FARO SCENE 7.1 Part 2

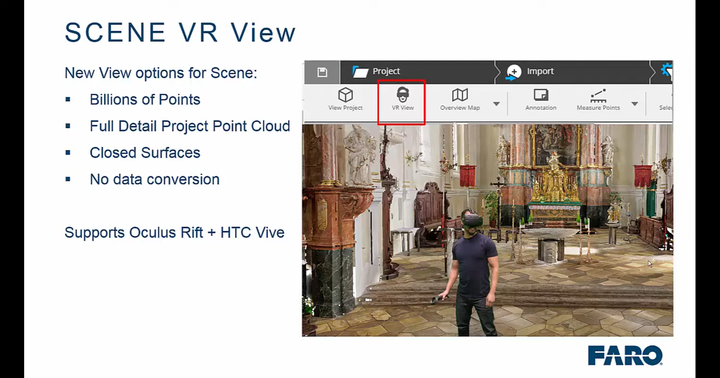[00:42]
If we're using a Project Point Cloud, we'll get best results if we use the new Closed Surfaces feature as integrated in a previous version of Scene, and there's no data conversion. As you can see on the screen, we have a new icon for VR view. We also support Oculus Rift as well as HTC Vive now, and for the purposes of this demonstration I will be using the HTC Vive. When in the environment, you can now utilise the overview map feature within Scene, as well as take measurements in the virtual environment, view imported VRMR models, create your own screenshots and also look at annotations.
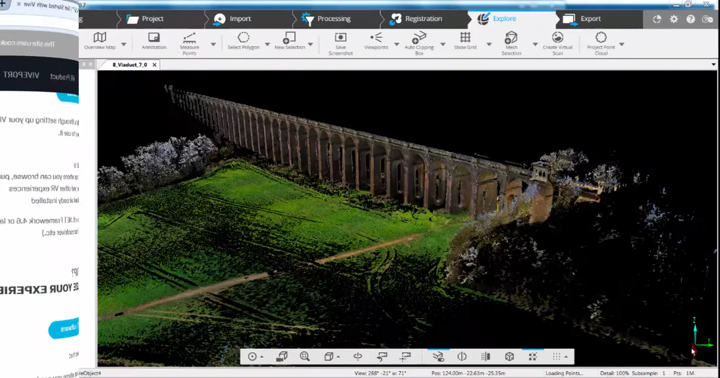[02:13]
For the purposes of this example, here I have a series of 10 scans that I took of the Balcombe viaduct down in Sussex. The viaduct travels over the riveroes, and consists of 37 arches, which are constructed from around 11 million bricks. As you can see here, I haven't scanned the entire viaduct, but just done a small proportion of it. So the first thing we need to do, in order to go into the VR environment, is create a Project Point Cloud.
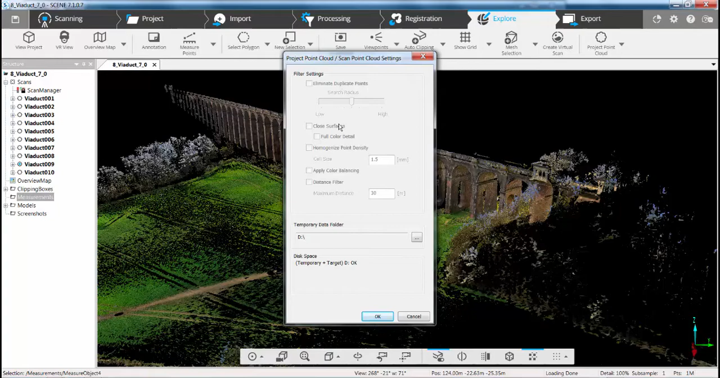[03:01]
So Closed Surfaces now utilises the Vauxhall technology that we implemented in a previous version of Scene. That then allows us to apply all the photographic information from the pictures onto that closed surface, to give us the best Point Cloud possible. Once that's done, and you've got your Project Point Cloud, you've also installed your Vive software,
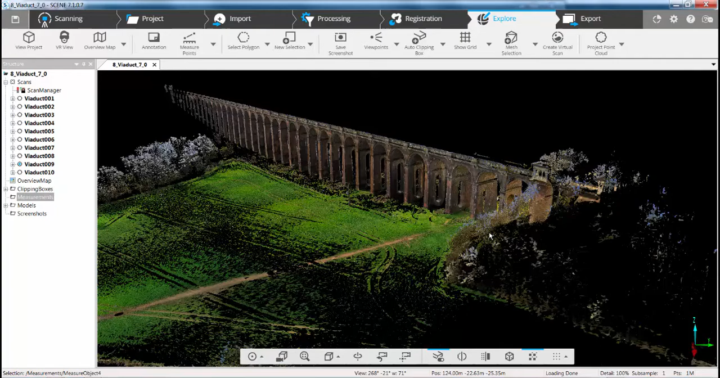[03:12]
you've gone and started the Vive software, or the SteamVR software. All you simply need to do is then go to the VR view to go into the environment.
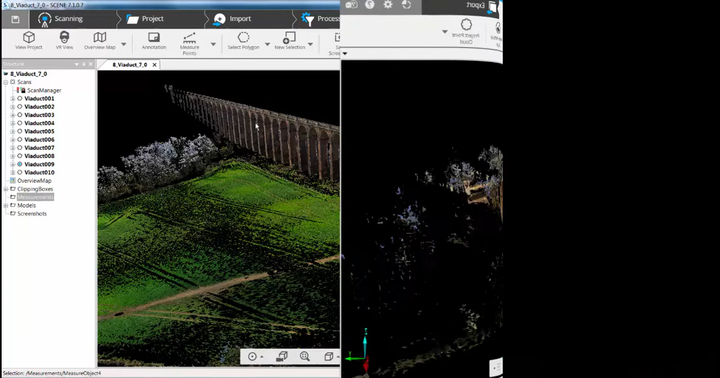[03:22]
So now we've done all the background work, we've taken our scans, we've registered them, we've created our Project Point Cloud with closed surfaces and full colour, we've installed the StreamVR app, and we've got it set up on the screen and ready to start viewing. So the first thing I have to do is go into Scene itself and click on the VR view.
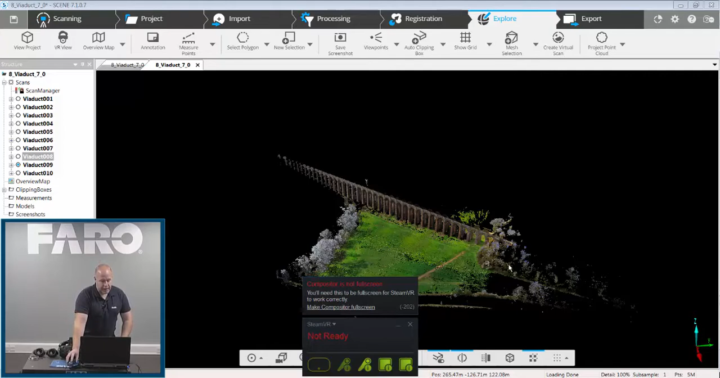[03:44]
That will then start the new VR module.
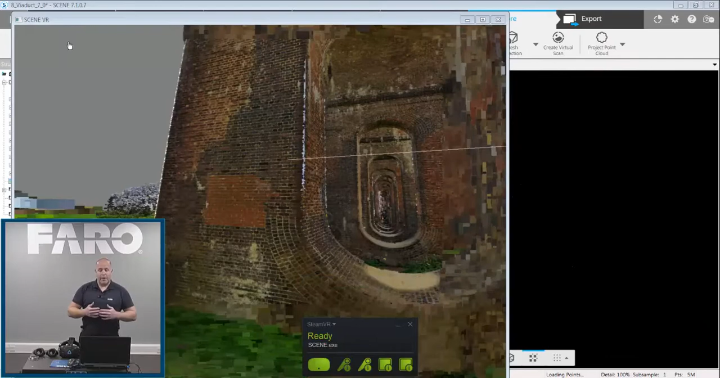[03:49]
When that's done, what I'm going to do here is I'm going to make it full screen, so you can see it on my screen.
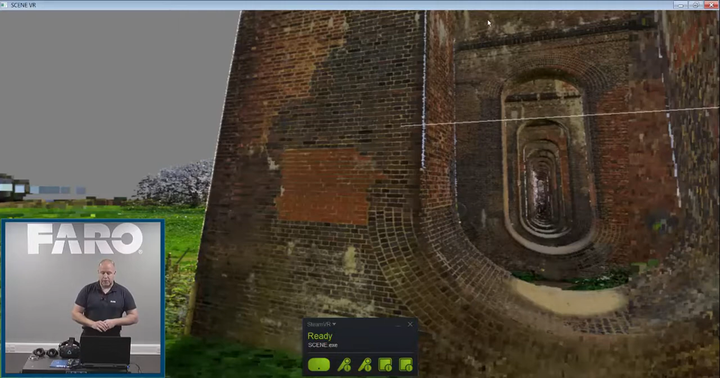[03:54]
And the key thing down at the bottom of the screen, you can see first off we've got the headset that's turned on, and we've got the two controllers that are turned on. So we're all ready to start moving around the Point Cloud. With regards to the headset itself, when using the headset you have to be very careful with this area here,
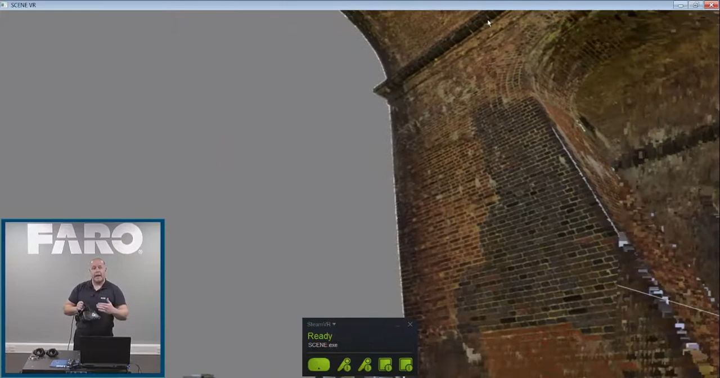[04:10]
because it is very sensitive and it's where all the sensors are located. Also at the back, there is a connection system to tighten it down onto your head. So from a viewing perspective, you want it really close to your eyes, otherwise it won't be as clear.
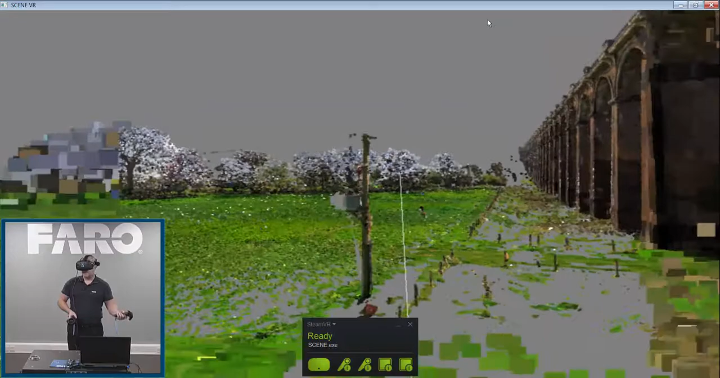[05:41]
If I want to move out, I literally move the controller out, point it in a direction, and as it's going in one direction, I can look back in the other direction, and I can start to look back at the environment in which I'm viewing in the VR.
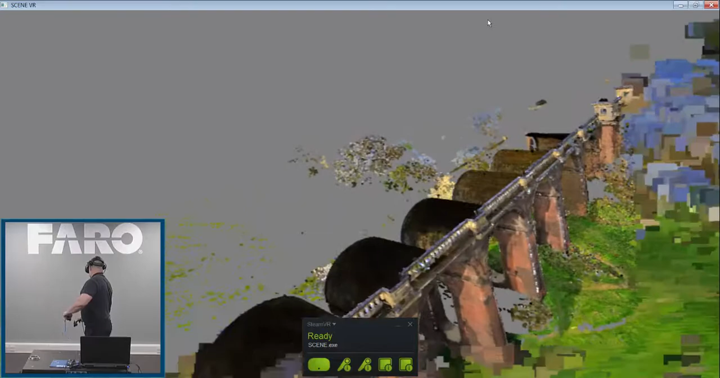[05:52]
So here we can fly around, move left, move right, and look around all the environments at the same time.
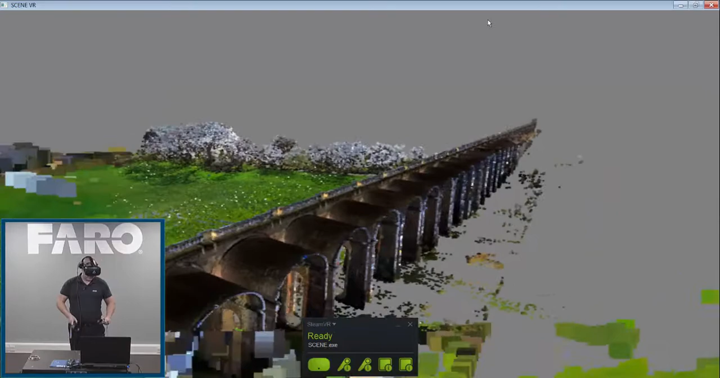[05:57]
And this is where you start to get a little bit wobbly if you start to look down. So hopefully when using one of these you're not scared of heights.
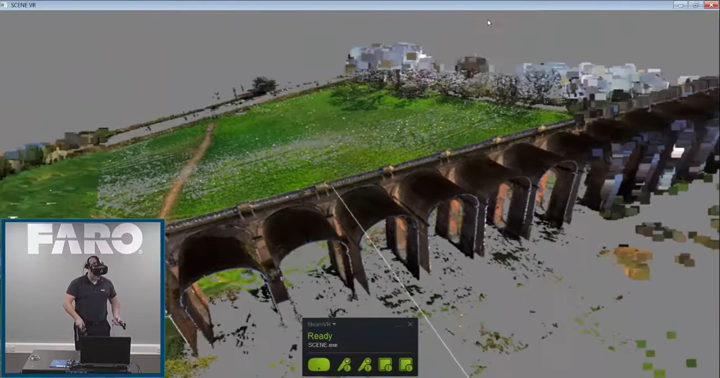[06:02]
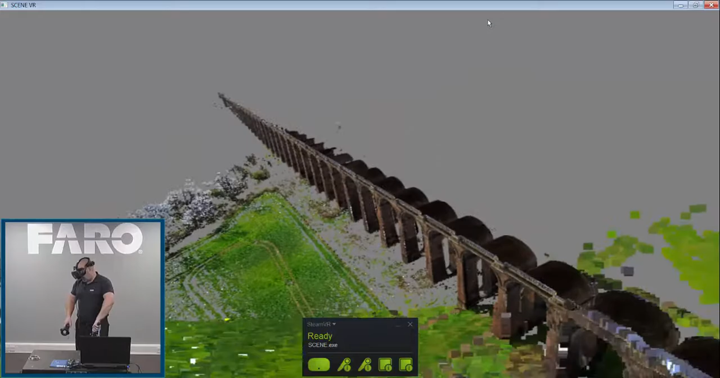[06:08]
So if I move down and look at some of the other options now, the one thing that's really cool is we can start to take dimensions. So if I want to know how high one of these arches are, using my right controller here and using the finger button underneath, if I pull the trigger once at the top of the arch, you can see now a virtual dimension is appearing on the end of my cursor. So if I then put it down at the bottom, down here, and you have to make sure you're on the point cloud, and then click, you'll see here now if I zoom in,
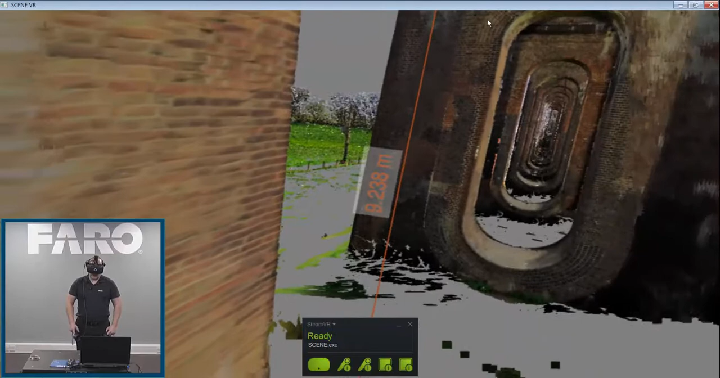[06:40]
I've got a dimension of 9.238 metres. One of the really cool things you can do as well,
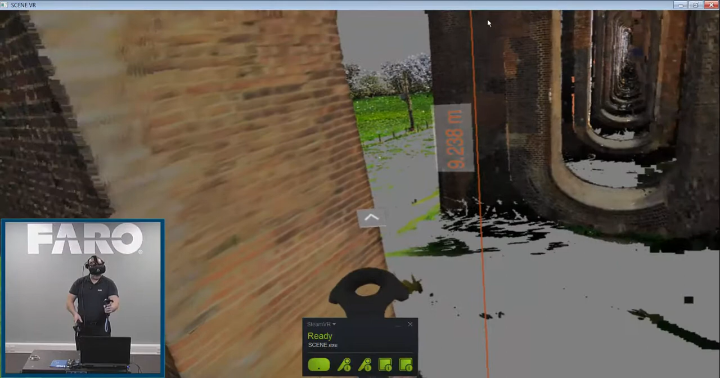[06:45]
if I pick up my left controller and point my right controller at the arrow, then in here I can start to view the measurement objects.
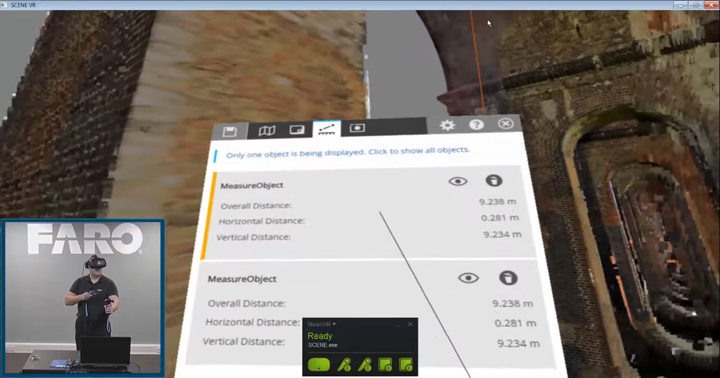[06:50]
So you can see the dimension here of 9.238, but also we've got a horizontal distance where we're out of alignment, and it gives us then an auto-corrected true vertical dimension.
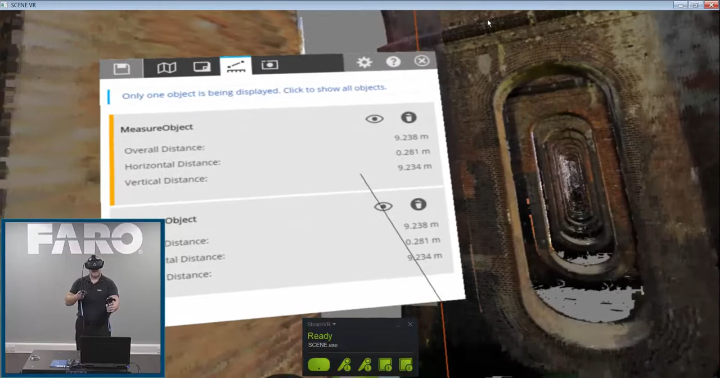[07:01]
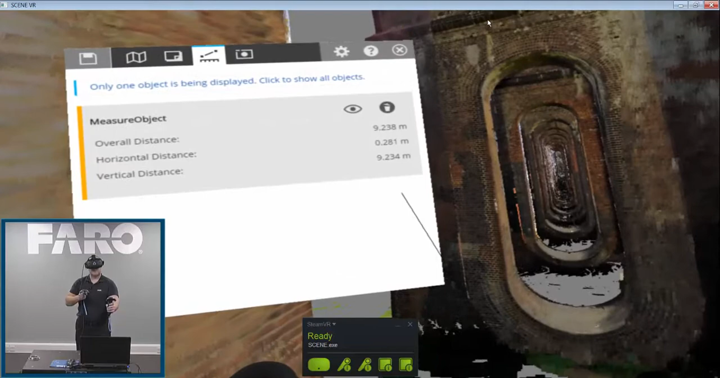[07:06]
If I don't want any of these dimensions, I can simply close them, or I can click to view them, or just literally get deleted.
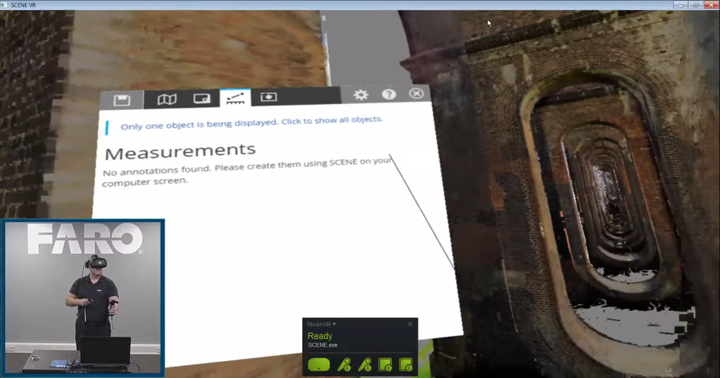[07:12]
Also, when we're in here, if we get a nice view, so if I zoom back a little bit or walk back, so if we've got a nice view, something like that, what we can also do,
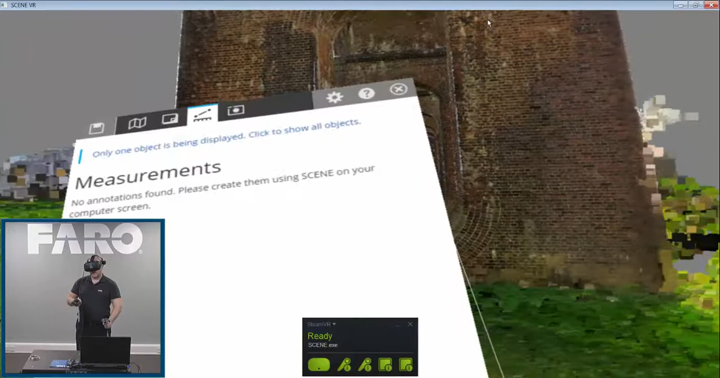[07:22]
closing this down again, using the thumb buttons on the side of the right controller,
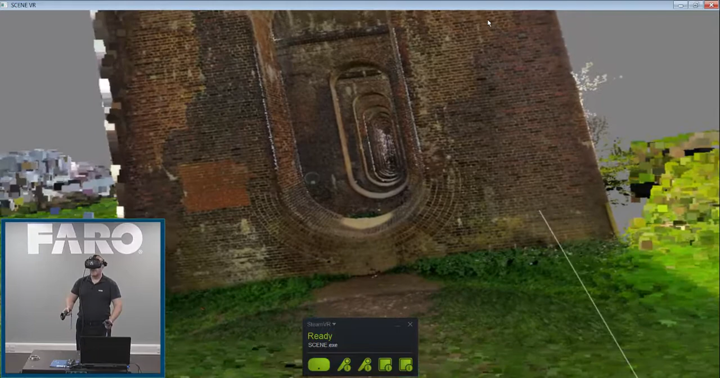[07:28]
if I press the thumb button once in the direction I'm looking, it will then take a snapshot. So if we go back into here, and then we go to our snapshots, in our snapshot view here, we've taken a snapshot view of what we've been looking at. Again, we can leave those in there, or we can delete them. As we move along at the top, if I come into here, we've also got the overview map that I've been generated in Scene. So the overview map was a feature that was incorporated into the previous version of Scene.
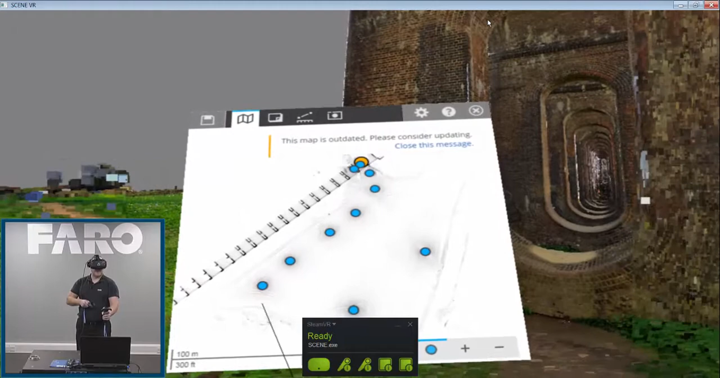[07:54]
So in here, you can see the locations of my scans, and having done this particular one myself, I started here and moved around.
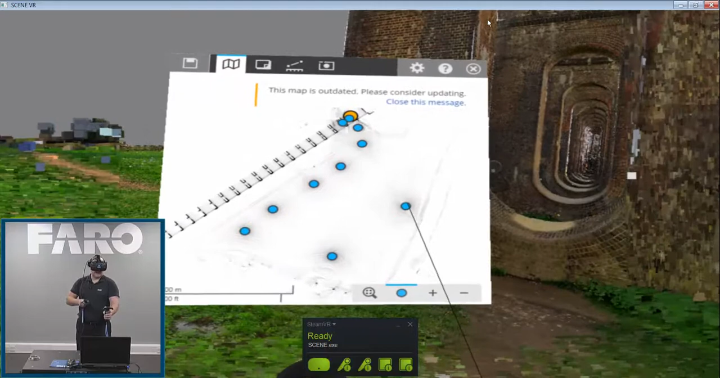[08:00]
If I want to jump into any one of those, I just point at it, hit the locate button, and I'm straight into that particular location. Or we can zoom in, and have a look at that particular location there, or using the right hand button, we can pan this around to have a look at the structure in the overview map.